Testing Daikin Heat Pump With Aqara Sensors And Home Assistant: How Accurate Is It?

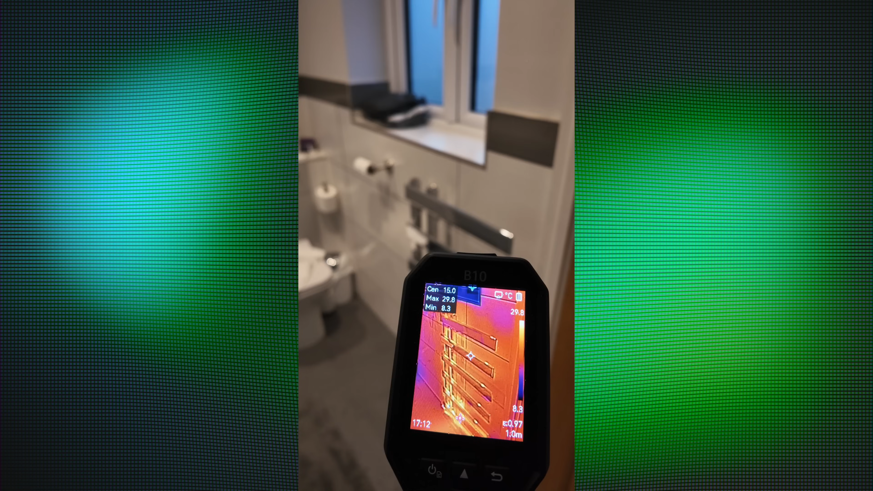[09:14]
the en suite or in the main bathroom so
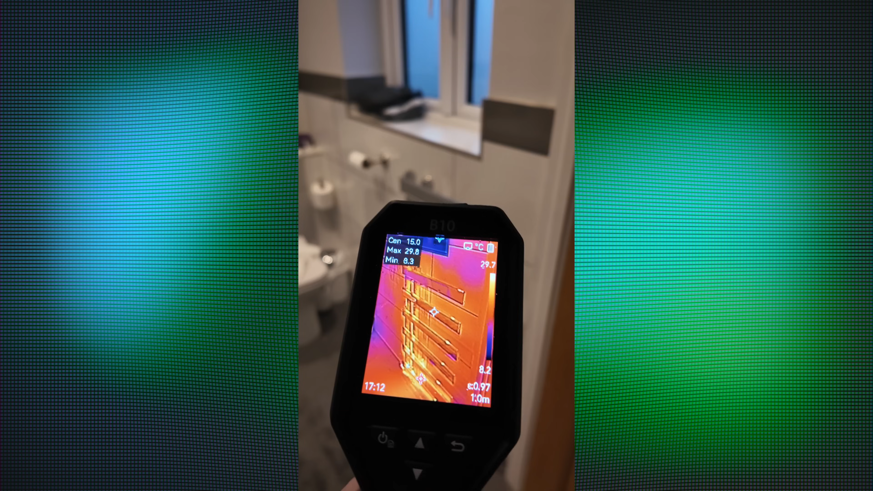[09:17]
On screen: max 29.8°C, min 8.3°C
I'm going to head into the main bathroom we'll take a look at that radiator and I suspect there's something similar there yep we've got some cold spots
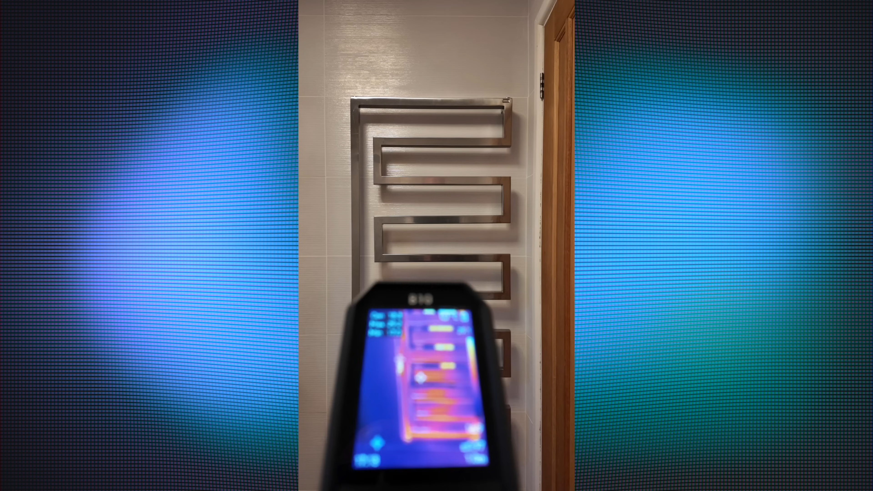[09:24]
in fact the ultra warm spots you can see there are just where the towels were on the radiator before I've just taken those off so you're going to see the remnants
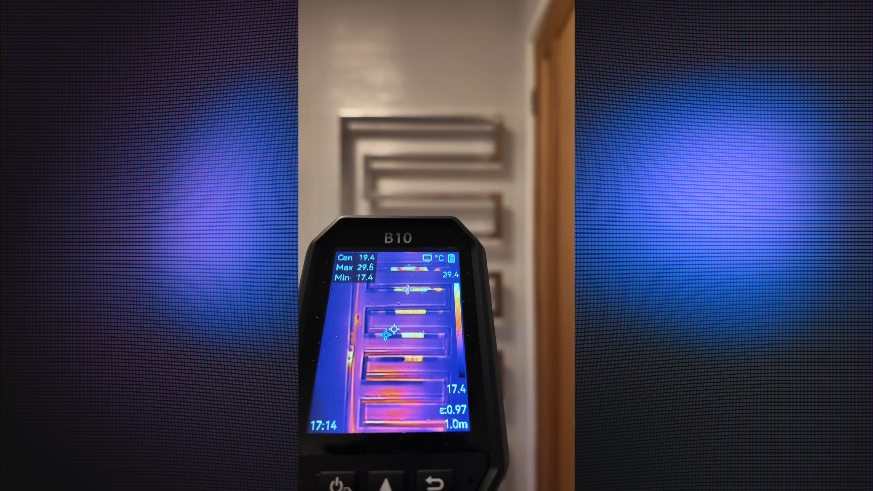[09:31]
On screen: spot 19.4°C, min 17.4°C, scale top 29.4°C, scale bottom 17.4°C
of heat left behind where the towels have been sitting but we've got some cold spots in this radiator so it looks like I'm going to have to bleed both of these simple fix and we should have these rooms up to the same temperatures as everywhere else